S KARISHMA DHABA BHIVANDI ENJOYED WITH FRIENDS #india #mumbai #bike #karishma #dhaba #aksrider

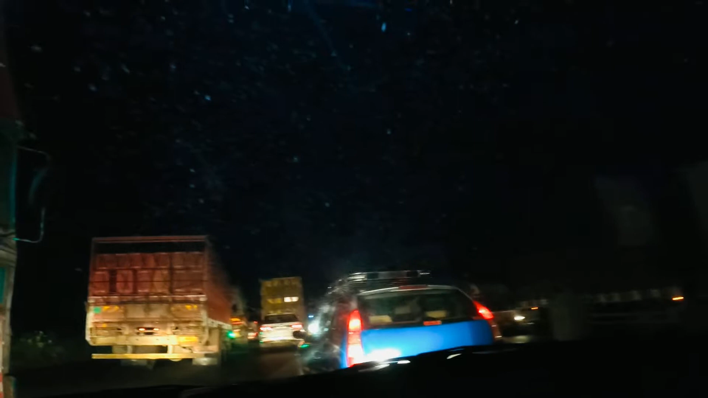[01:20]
देवा ना बहुत ज्यादा ट्राफिक है दोनों साइड पे य
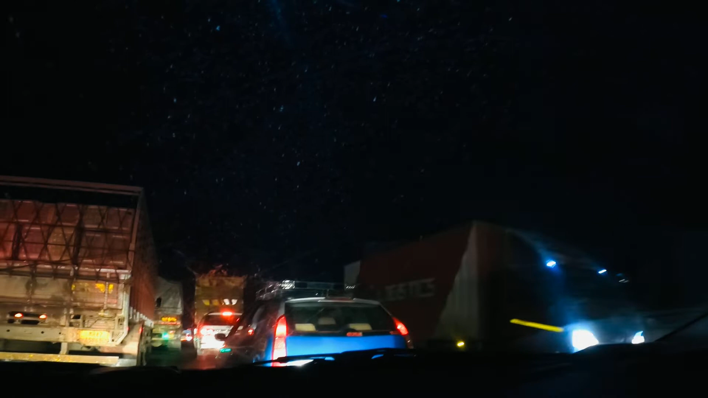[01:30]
बहुत ही गंदे रोड बहुत गंदे इतने बड़े-बड़े खड़े हैं बहुत प्रॉब्लम होता है चलो